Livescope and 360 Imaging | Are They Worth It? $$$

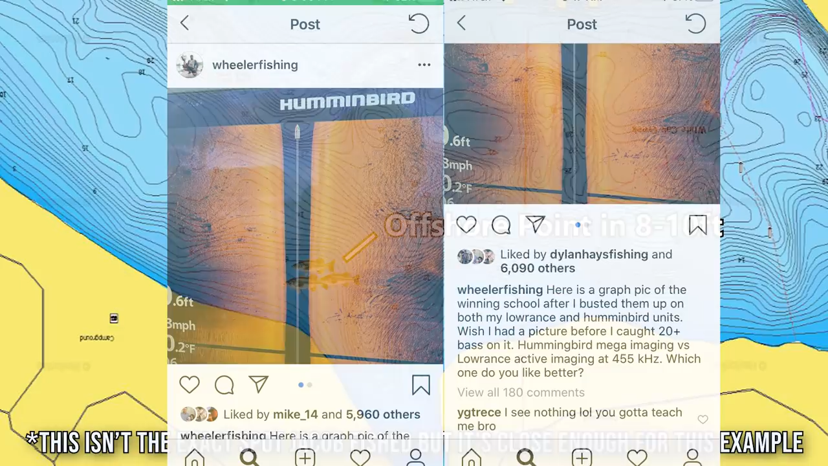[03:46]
And if we take a look at these images he posted on Instagram, that looks like exactly what he did. He mentioned that before he fished the spot, he graphed over it, he saw some fish on his side imaging. And he actually said that during the live broadcast as well. And now these are images from after he fished the spot and he broke up the school and caught like 20 fish.
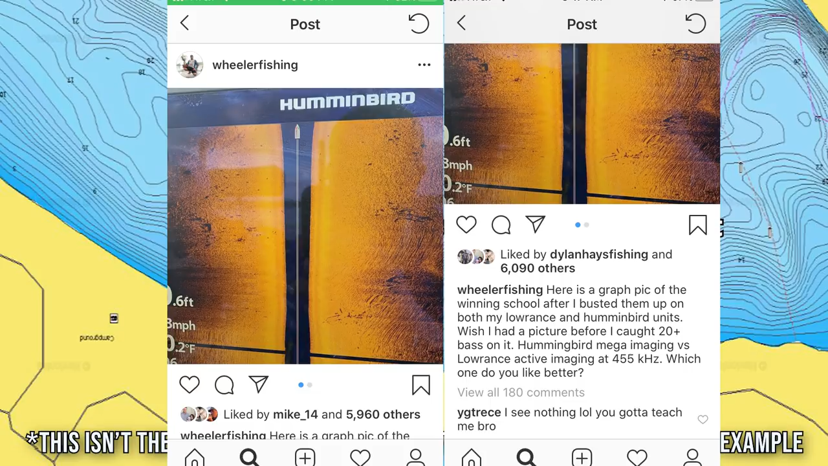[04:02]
And so he found these fish initially with his side imaging. And I just made a video just a couple of days ago about how to actually find fish in your side imaging unit if these images don't make any sense.
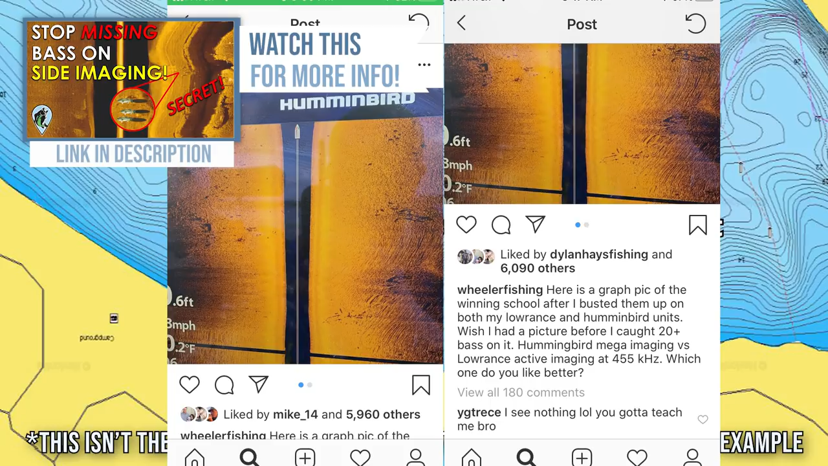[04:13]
So check out that video. It'll definitely help you find more fish with side imaging. And this is how he knew that there was a school of fish on this offshore point with the side imaging.
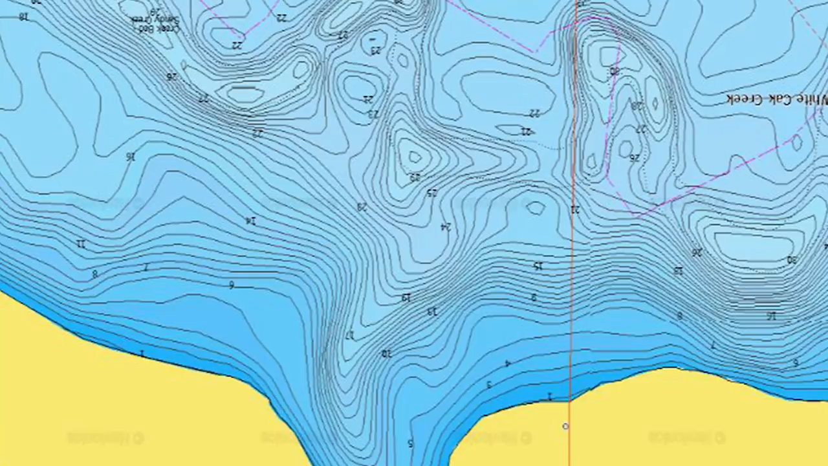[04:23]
Then what he did is he would pull up on this area and he would cast at a way point that he marked on his graph. Basically you would see a school on the graph.
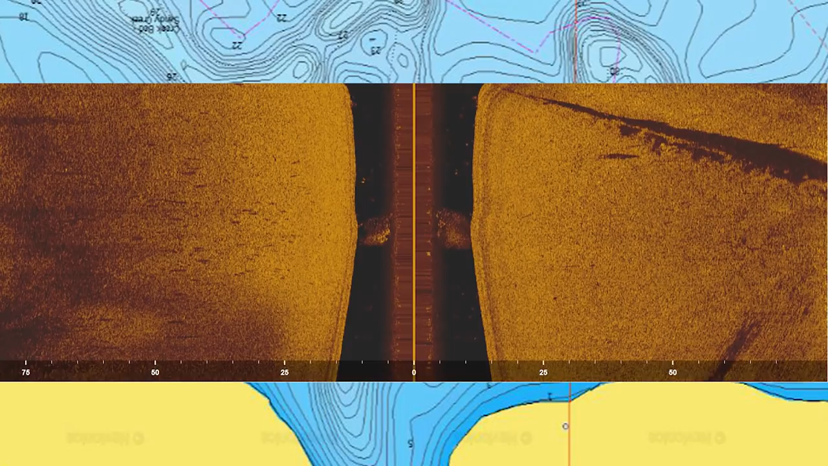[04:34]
You would move your cursor over to where you see that school of fish.
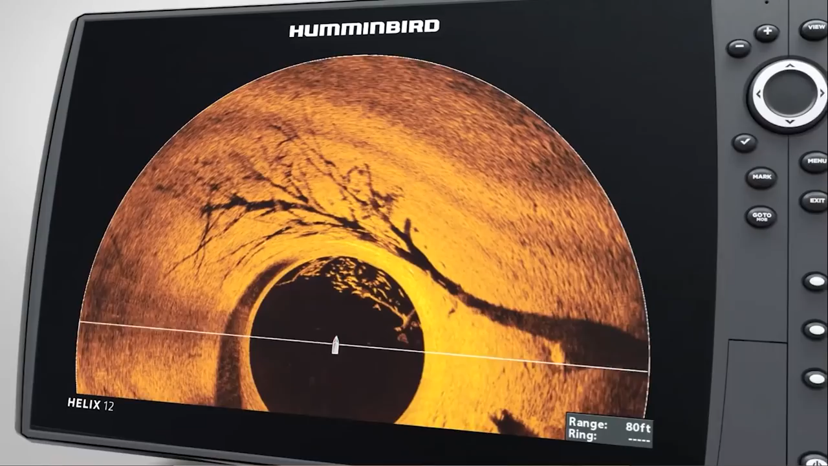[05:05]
Now a lot of guys were thinking that he was using the 360 imaging and the live scope to actually point his transducer,
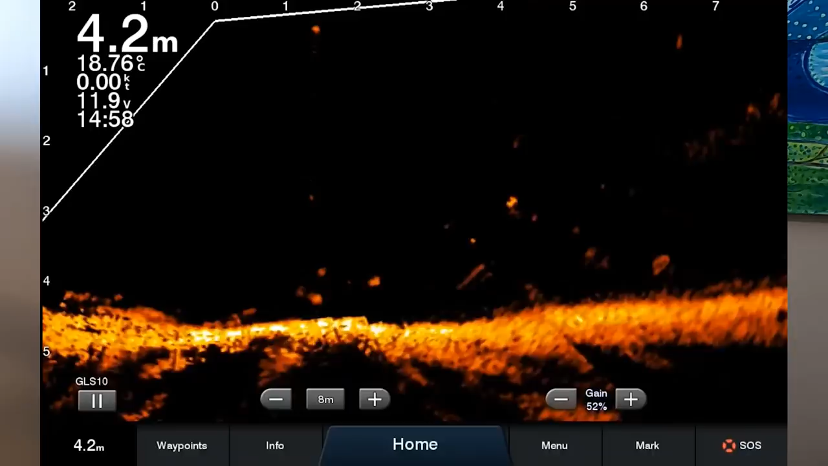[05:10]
On screen: depth 4.2 m, water 18.76°C, speed 0.00 kn
his beam at the spot and then see the fish appear on the 360 imaging and on the live scope technology. But if we take a look at Jacob's actual boat position when he was fishing this school of fish from some of the footage from the event,
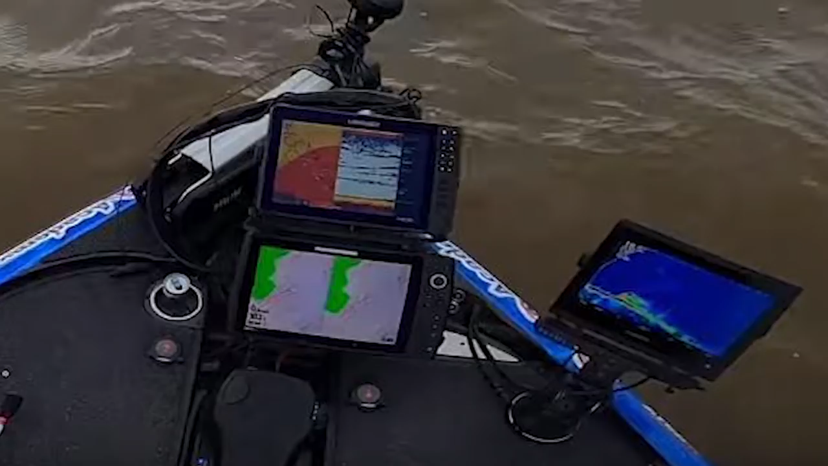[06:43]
And just in case you're not convinced that I know what I'm talking about, Jacob just posted a video of his tournament day on Lake Eufaula. And if you take a look at some of the images from this video, you'll notice that when he shows his front three graphs on the front deck of his boat,
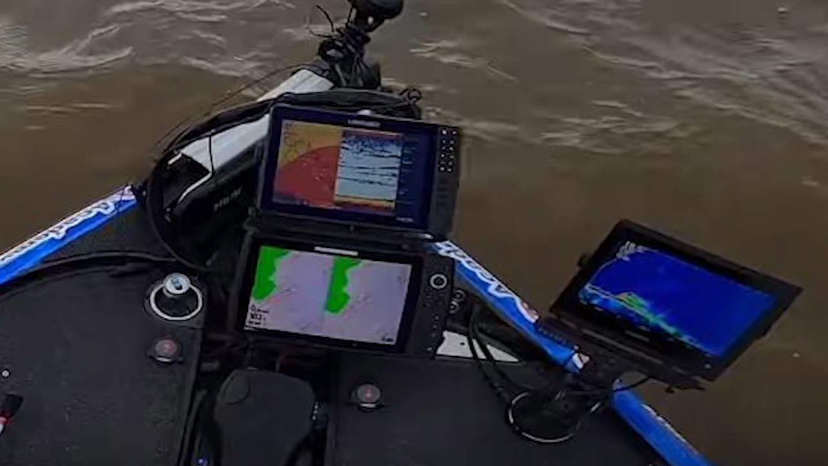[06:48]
he's never running 360 imaging on his front graphs.
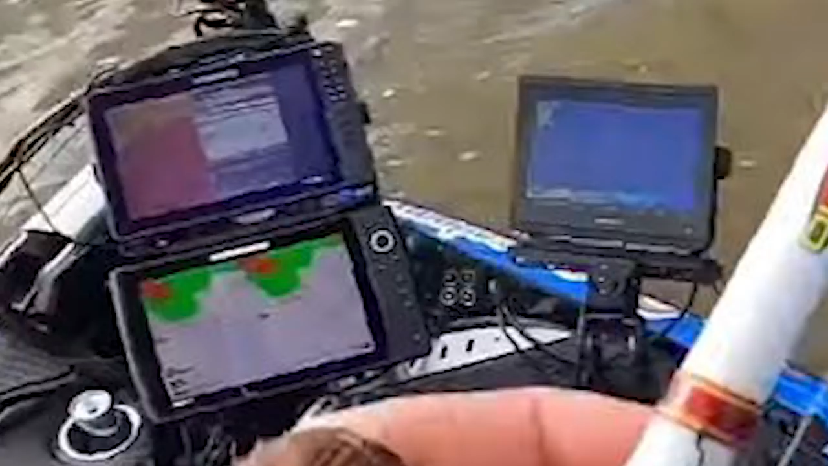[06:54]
His Hummingbird unit always just has mapping pulled up. And this is just really interesting because everyone was saying 360 imaging was the thing that helped Jacob win this tournament and he doesn't even have it pulled up here.
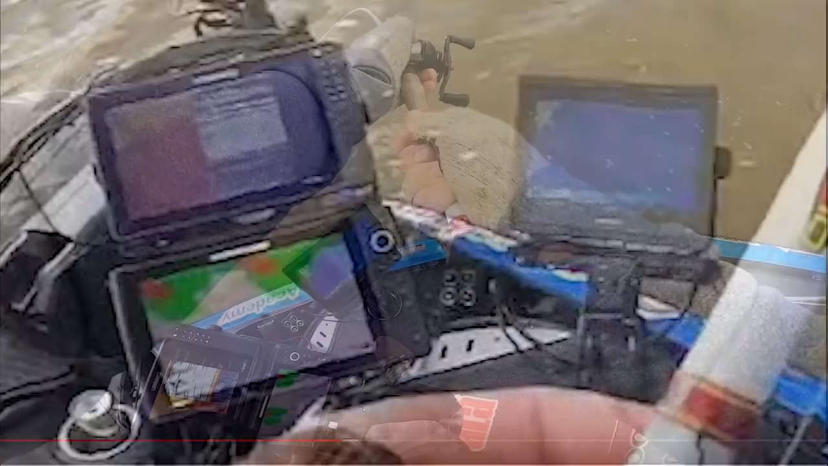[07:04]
But if we take a look at his graph when he's just driving around,
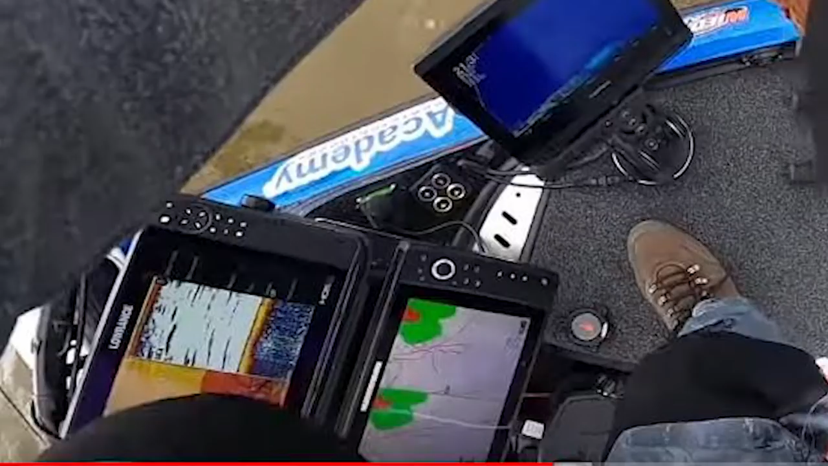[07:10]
you can actually see that he's pointing out fish on his down imaging that he sees in a brush pile and he actually makes a call out like this.
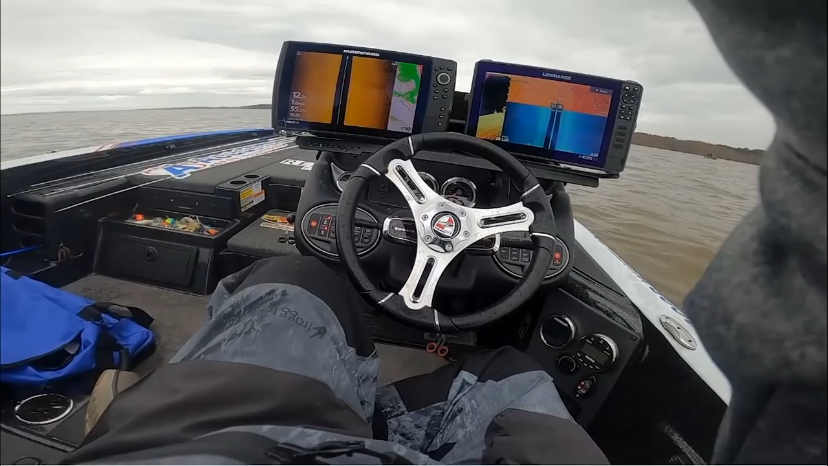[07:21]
So just to be clear and just in my opinion,
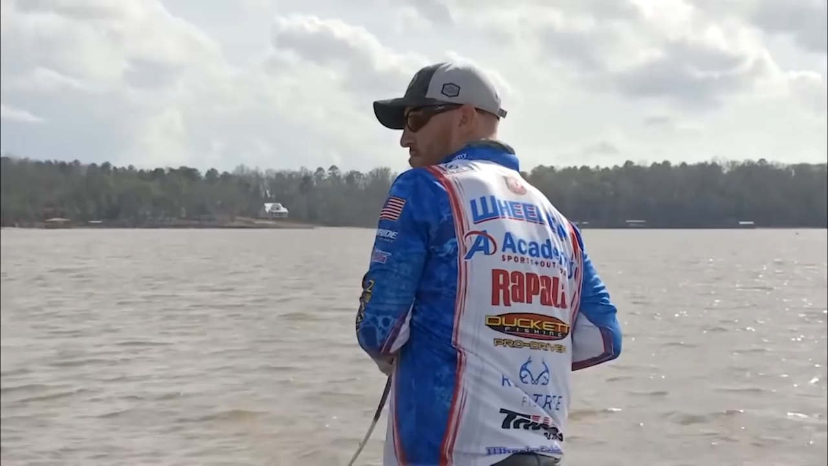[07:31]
the most efficient and effective way for finding and catching bass with these different sonars
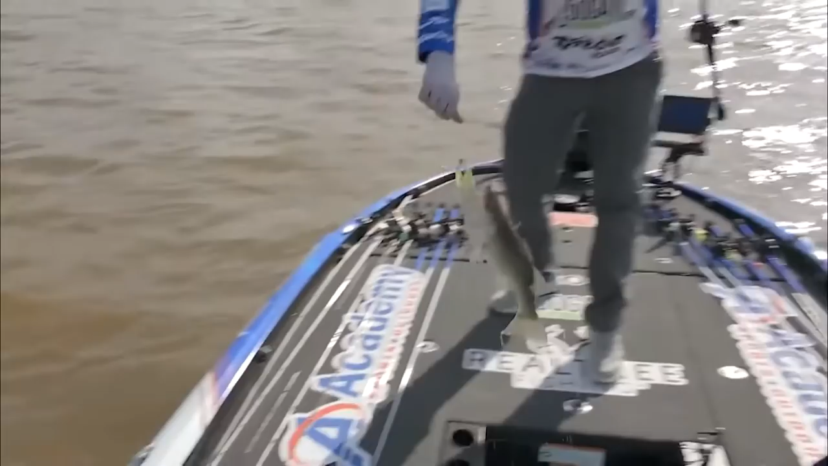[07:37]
is to use the side imaging and the down imaging to locate the fish.
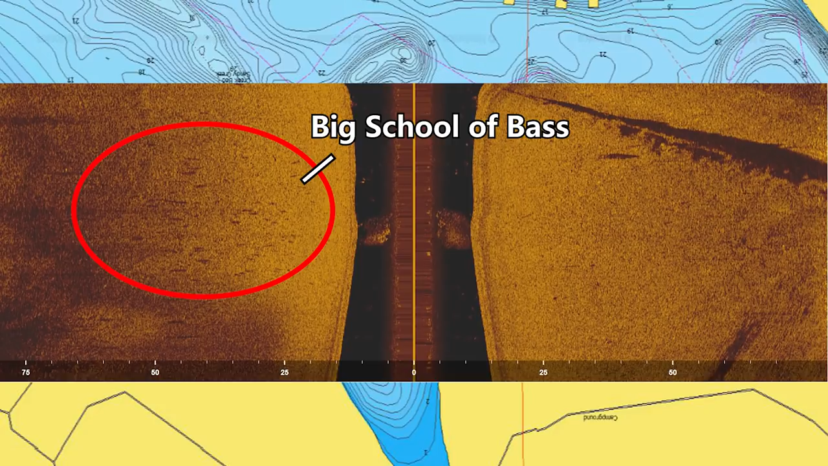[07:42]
And this is because you can drive your boat at three to four miles an hour and cover a lot more water while you're on the big engine.
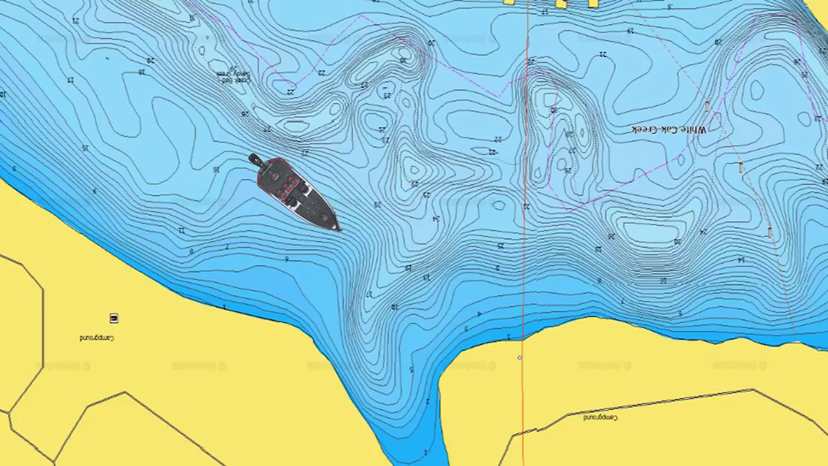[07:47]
And then once you get up to a spot, you will drop the waypoints.
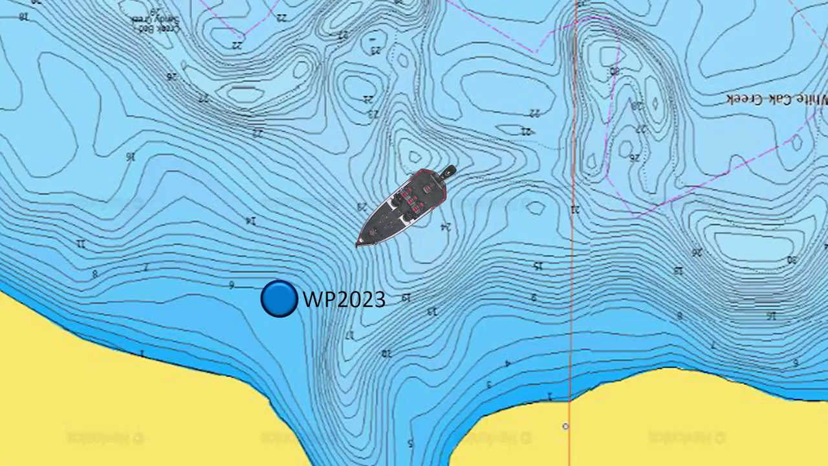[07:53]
You kind of have the general area of where these fish are. Then you can use your 360 imaging and your live scope to really dial in your cast.
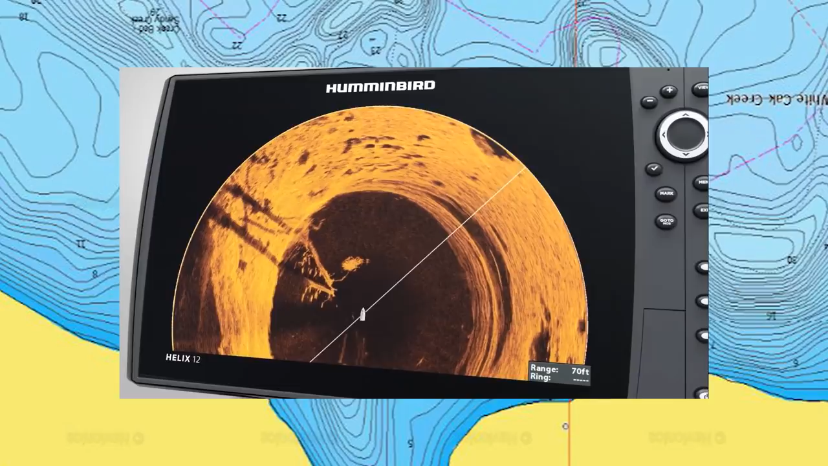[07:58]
But the only thing that that forward facing